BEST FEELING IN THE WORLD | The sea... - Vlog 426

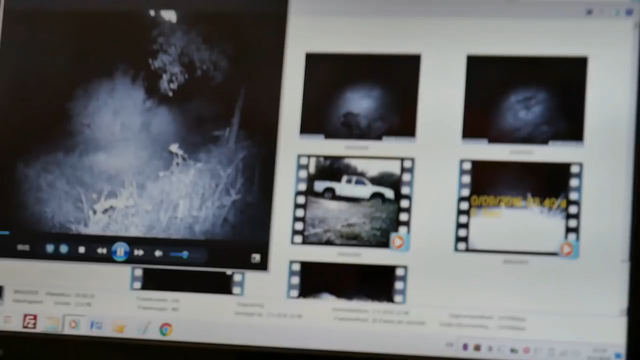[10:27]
Ah, here we there's walks. A pig, yeah. I'm gonna put up the video right here.